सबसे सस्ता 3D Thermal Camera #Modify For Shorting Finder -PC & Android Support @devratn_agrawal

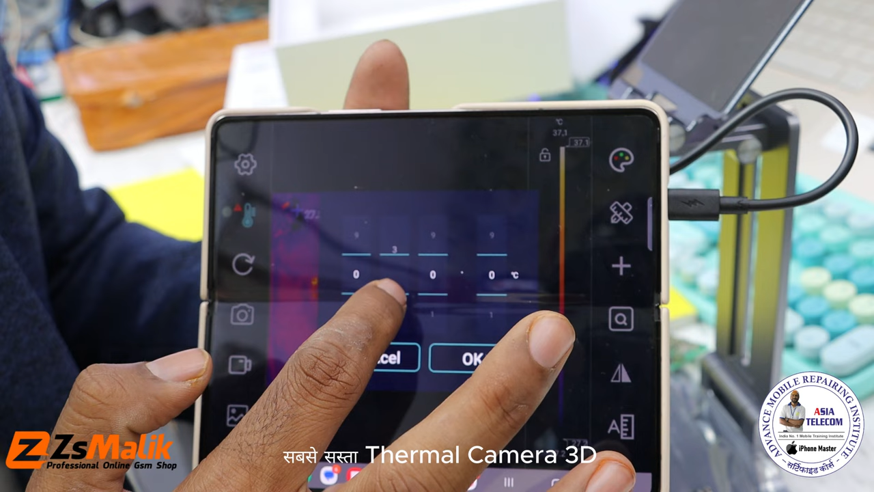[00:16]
मान लीजेए यहां पर मैंने थर्टी का कर दिया ठीक है थर्टी फाइब का कर दिया स पोज
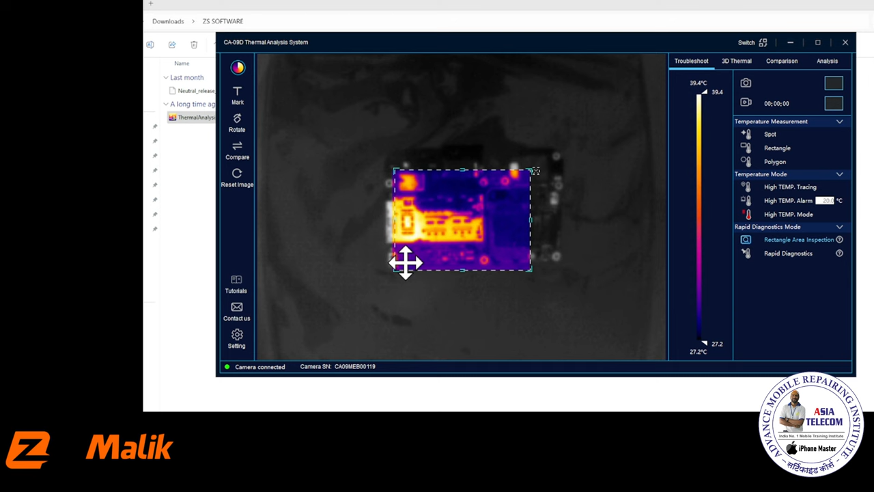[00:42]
On screen: scale top 39.4°C, scale bottom 27.2°C
जहां पर आपको लगता है कि मुझे उस एरिये में द�
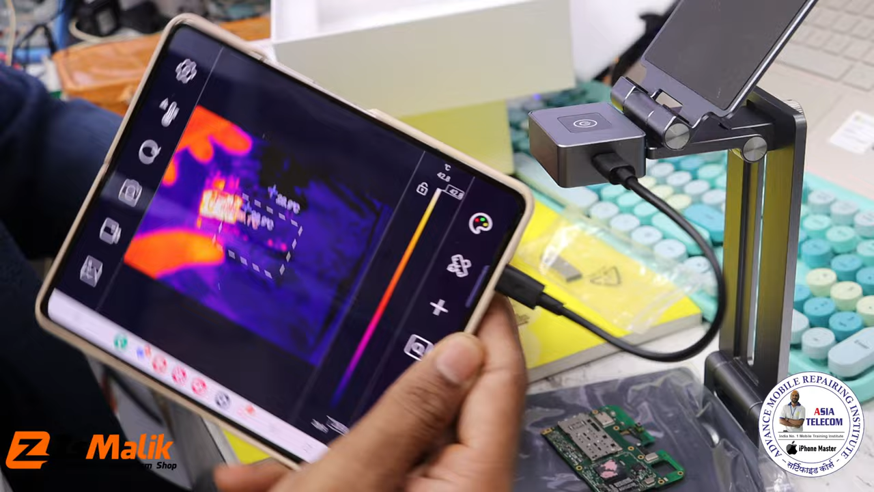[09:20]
रखता हूं तो आप खुद देखिए कि कितना बड़ा इसका एरिया है तो और इसने कितना जादा इतने एरिया कवर्ड किया है जनली थर्मल
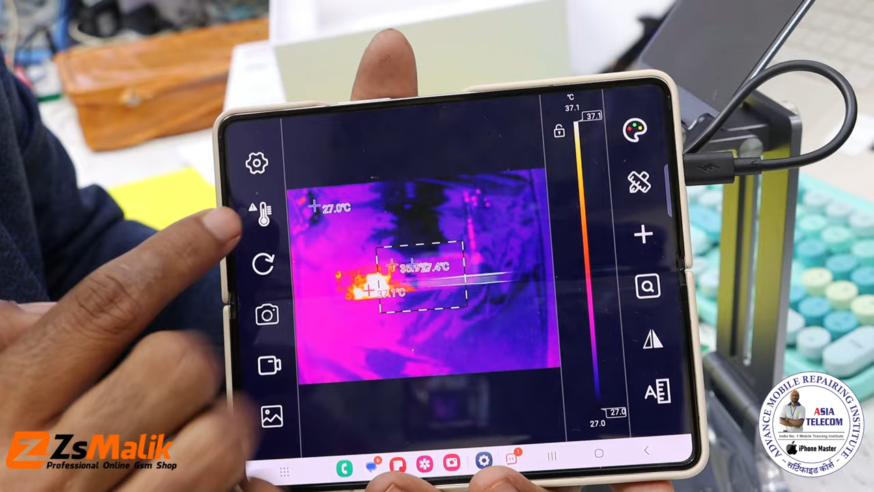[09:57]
On screen: scale top 37.1°C, scale bottom 27.0°C
जो best है वो है ये तेंपरेचर अलारम,
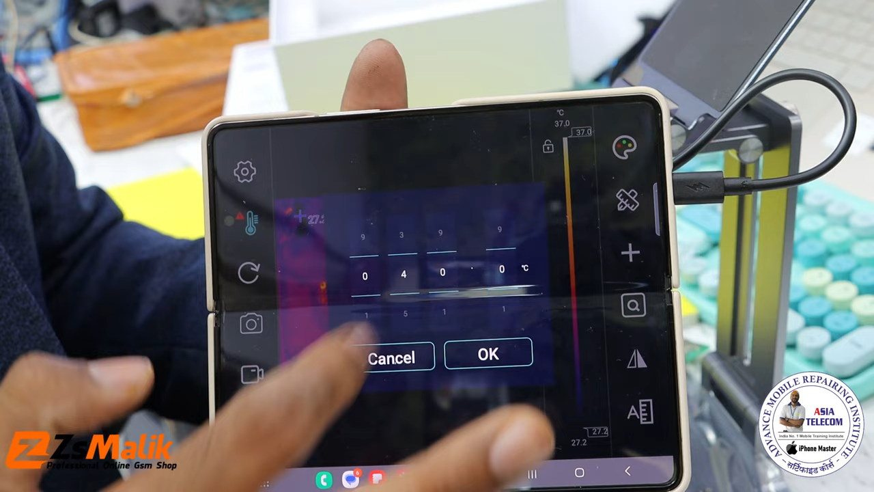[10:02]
जयसे माल लीजे कि मैंने 40 डिग्री का यहां पर सेल्सिस का टम्फराचर सैट किया है। जयसे माल लीजे किया है कि यहां पर मैंने 30 का कर दिया, ठीके 35 का कर दिया। है कि त् derived
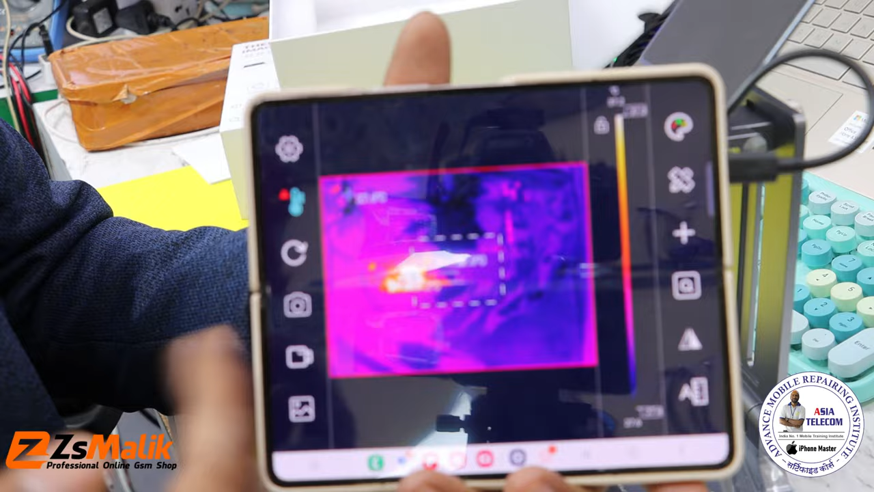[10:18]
क्यूंकि ये औरेडी 35 degree मेरे का तिमप्रेश
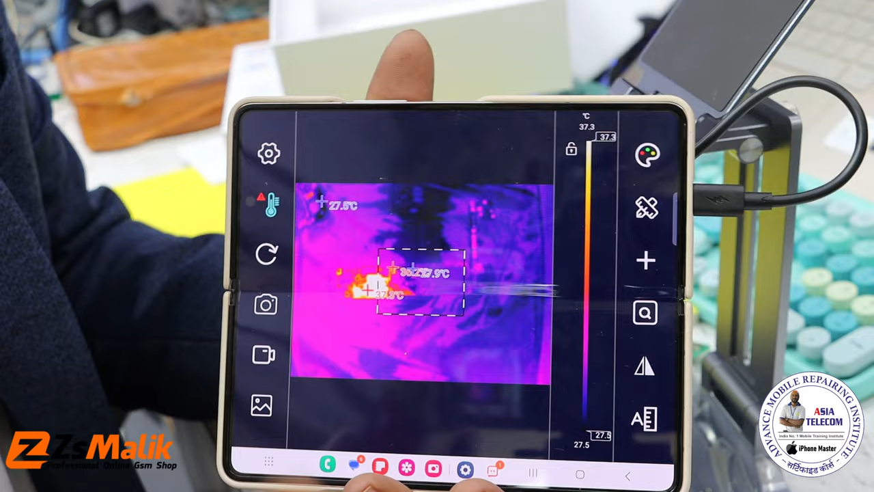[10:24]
On screen: scale top 37.3°C, scale bottom 27.5°C
sia यह इतना ले रहा है और इसके साथ पॉपे सीवी पर भी अभी आप देख सकते हैं
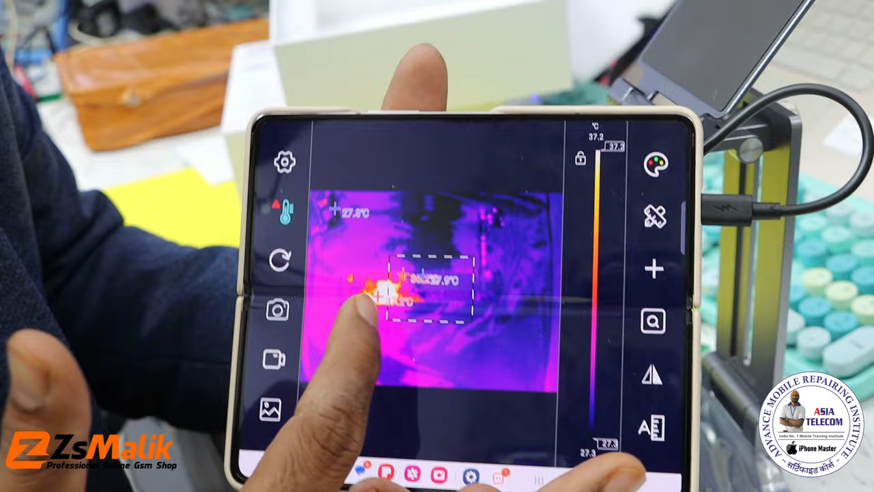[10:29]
37 डेगरी तिका रहा है पर अगर मैं इसको आप अगर मैं इसकंने रूख भी सकता हूँ यह कि
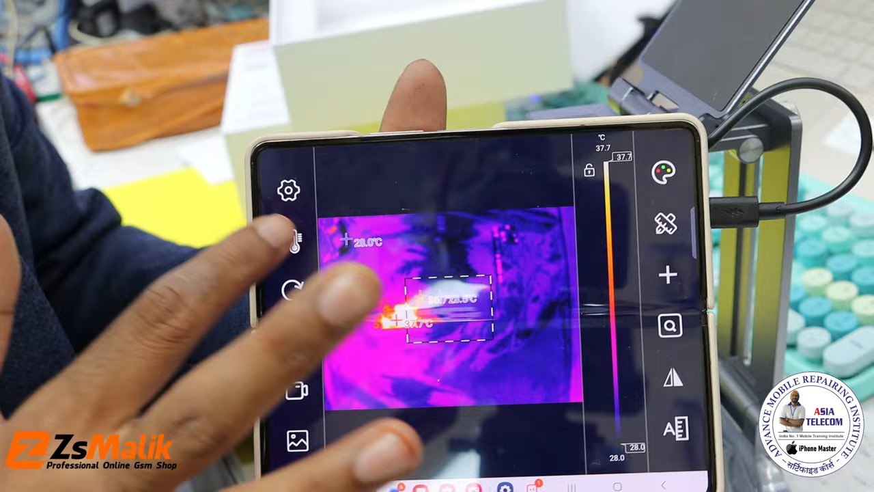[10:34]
On screen: scale top 37.7°C, scale bottom 28.0°C
अब अगर मैं इसको 40 कर देता हूं देखिए
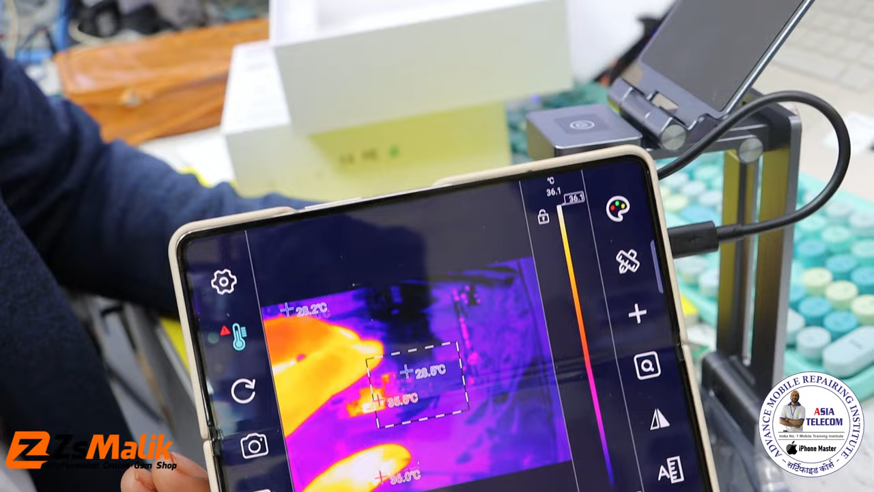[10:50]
जो भी मेरा जहां भी मुझे वोल्टेज जो सोर्सेस वो � करने पड़ेंगे उसके बाद में
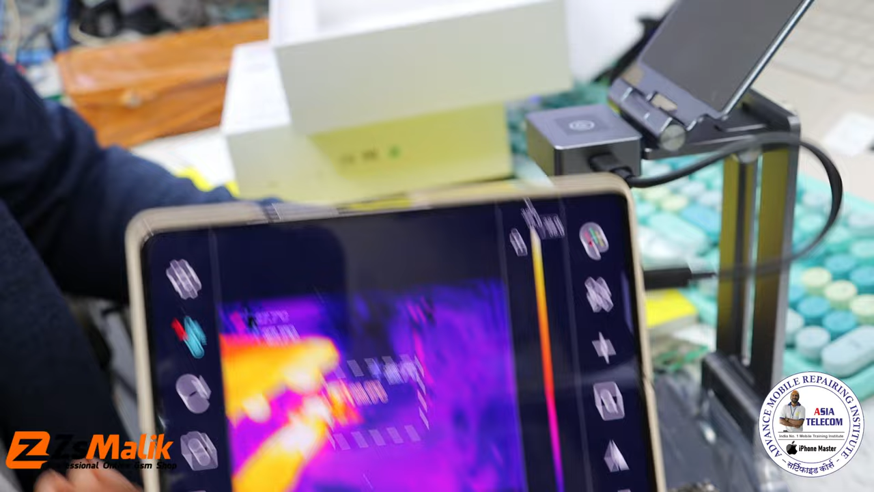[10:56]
क्या होगा उसके बाद में जैसी मैं इस पर कुछ वोल्टेज दूँगा और यह अलारम
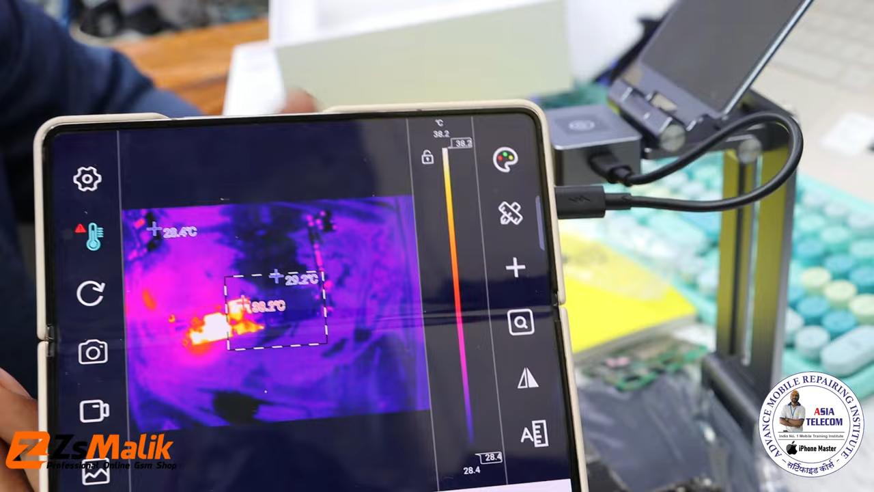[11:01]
On screen: scale bottom 28.4°C
देने लग जाएगा तो इससे बता चलेगा कि मेरा जो टेम्परेचर है वहां तक पहुँच गया है तो यह काफी
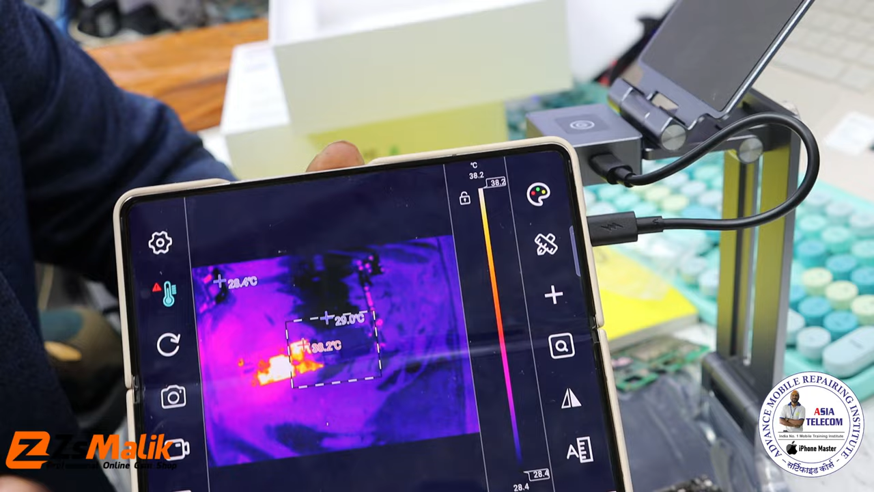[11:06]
एक अच्छी चीज है अभी अलार
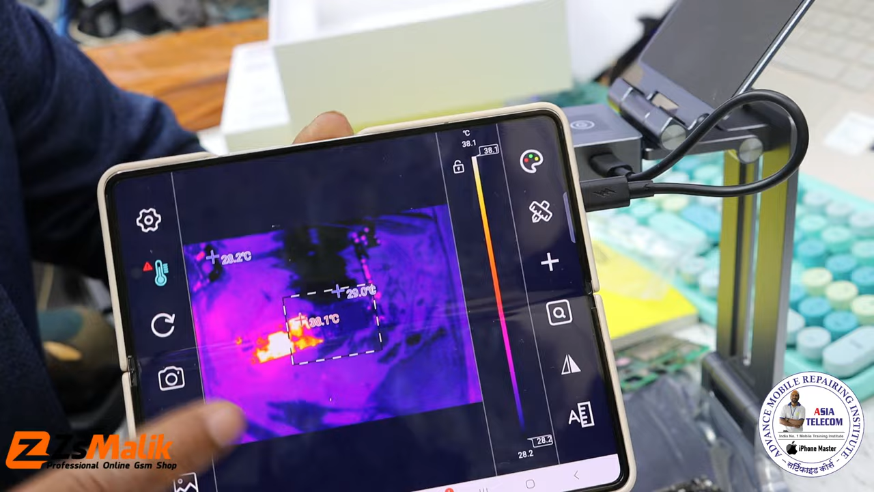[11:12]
On screen: scale bottom 28.2°C
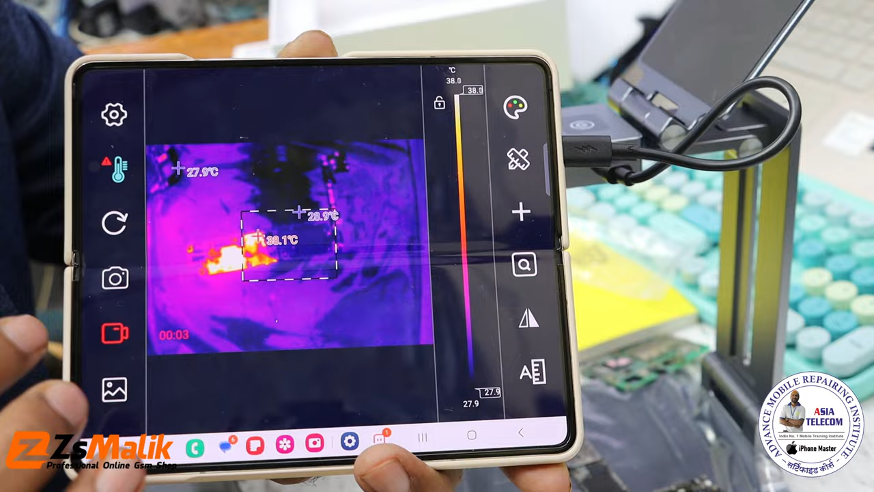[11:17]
On screen: scale bottom 27.9°C
तक अब जैसे कि मैंने दूसरे PCB रखी नेलारम बजा दिया क्योंकि उस PCB
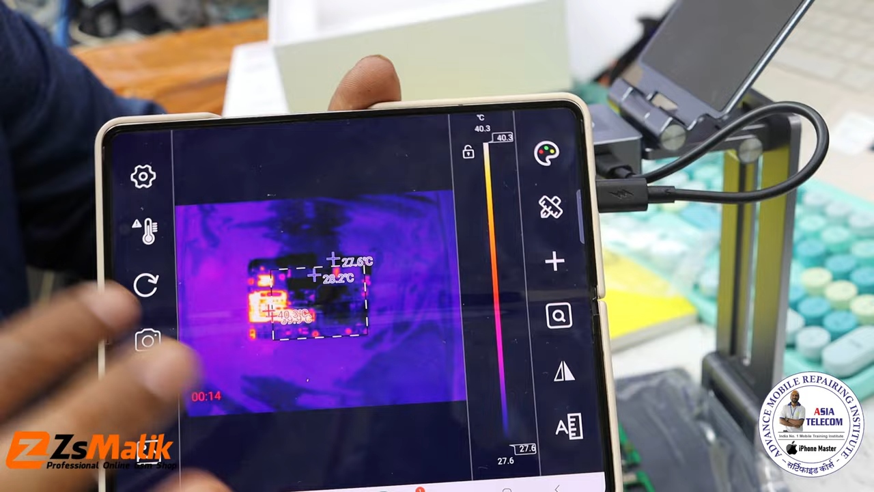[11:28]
On screen: scale top 40.3°C
के अंदर जो हीटिंग है वह तोड़ा जादा यहां पर आ रही है कि यहां पर आप कलर कर
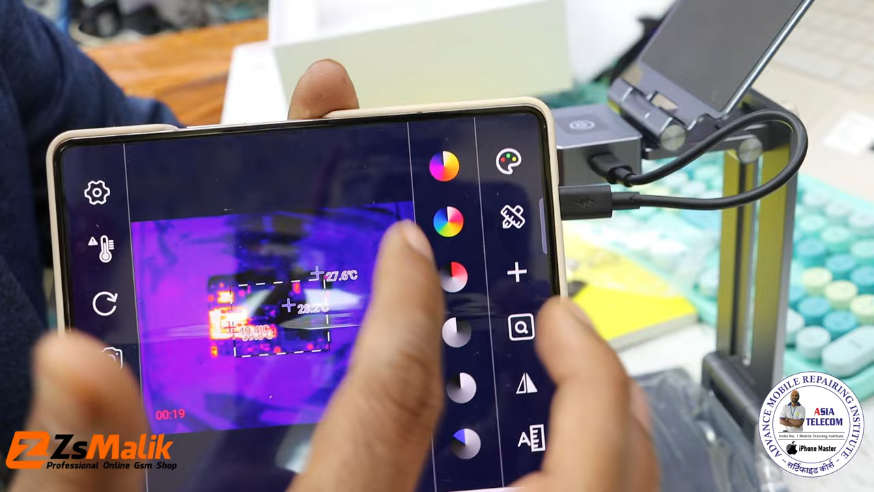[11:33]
अपने कलर चेंज कर सकते हैं और इसके अलावा बहुत सारी चीज है यह आपका इसको टैंपरेचर ट्रैकि ऐसे कलर में बन रहा है जूकि उसके पॉइंट समति डिविस